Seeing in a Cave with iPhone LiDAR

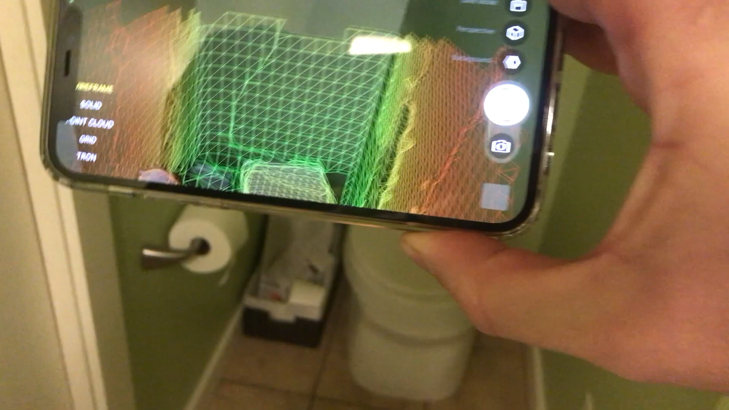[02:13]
Apple's primary reason for adding the LiDAR was to improve augmented reality. So they make it really easy to create these 3D models that are from all the different sensors on the phone.
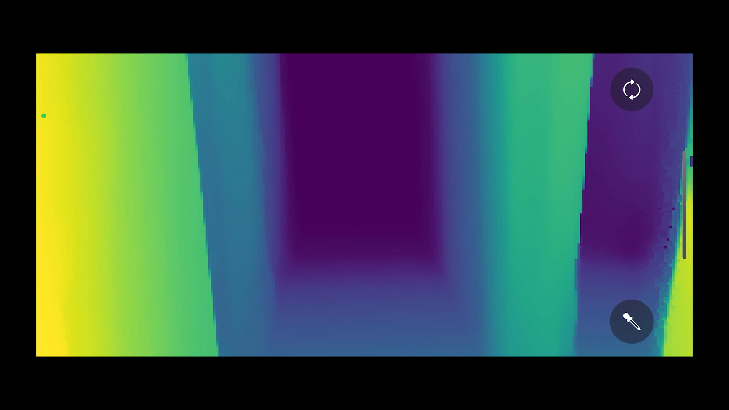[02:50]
It isn't the normal colors that your eyes see. They don't exist in the dark. We only know how far away each object is from the phone.
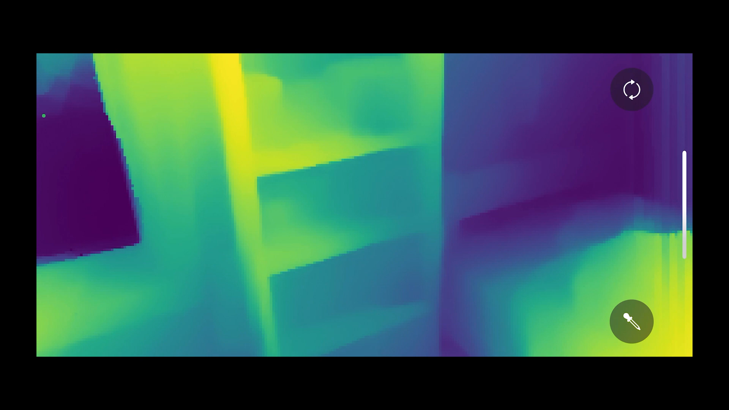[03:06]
The end result is that you can see real world objects on a two dimensional screen with no color or light.
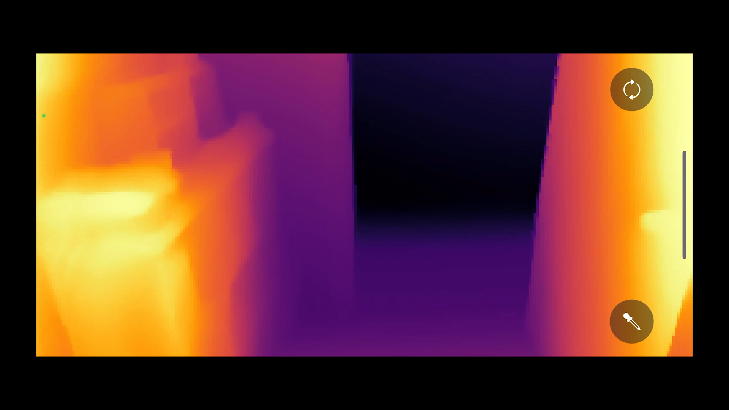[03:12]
But to really test this we need complete darkness.
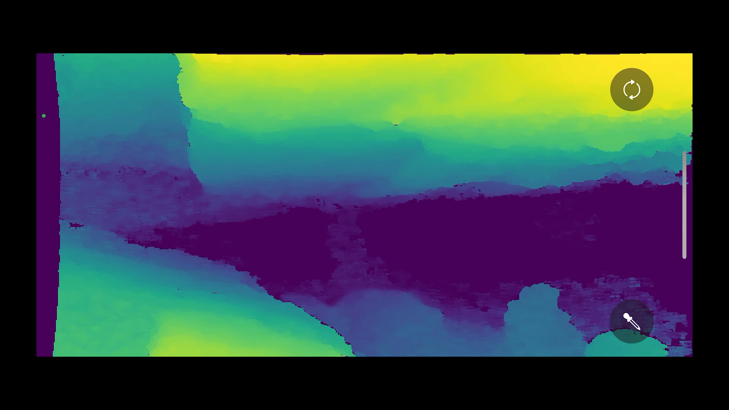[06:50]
And actually produced some really cool imagery of the cave wall.